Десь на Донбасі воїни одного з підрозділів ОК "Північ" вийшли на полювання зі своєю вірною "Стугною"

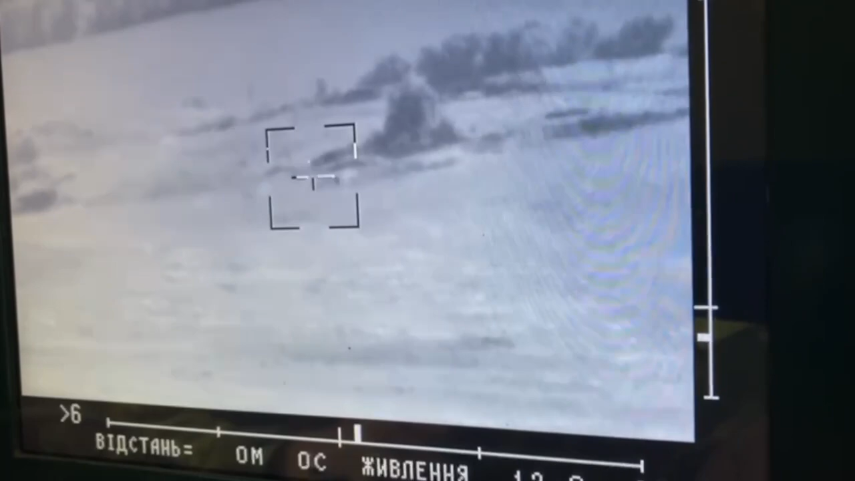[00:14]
опустился, да? Да. Один. Тот стоит. Один. И тот туда опустил. Давай. Там их куча, все. Работаем. Сюда.
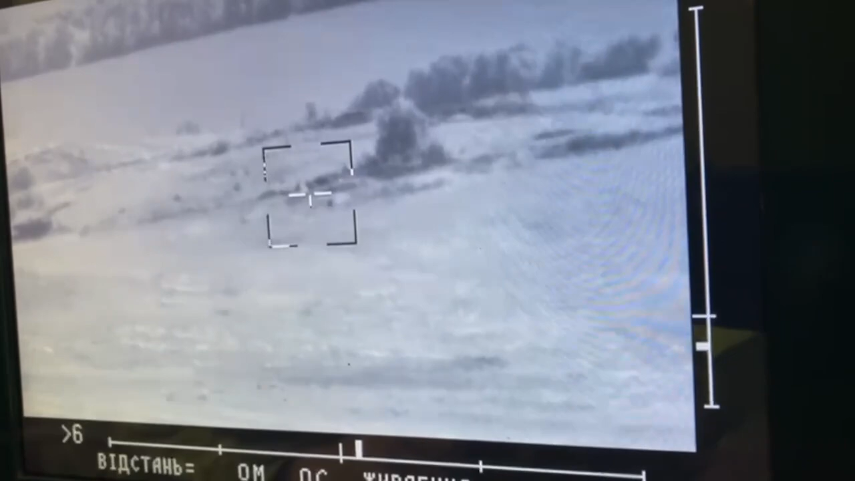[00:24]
Не дергай, не дергай. Я держу, держу, все. Все. По стенам сейчас полетят. О, все. БК сработало. БК, БК.
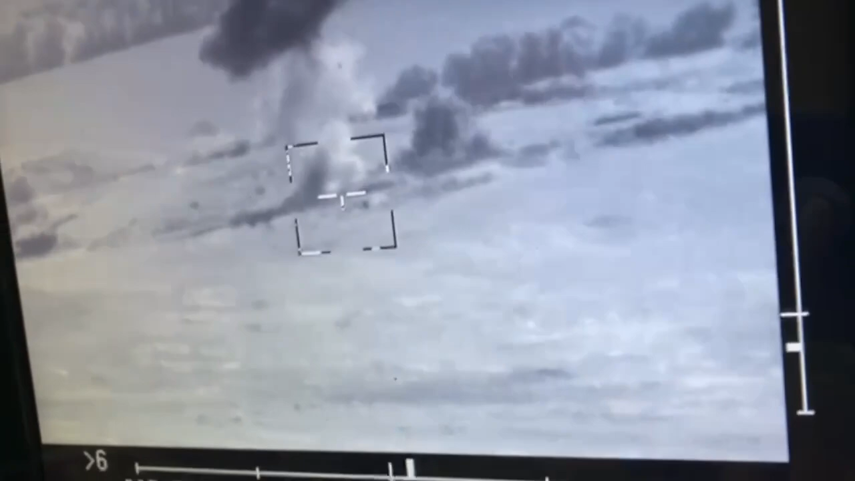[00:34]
Нормально. Черт. Они что-то поднесли туда. Да. Выключай, все.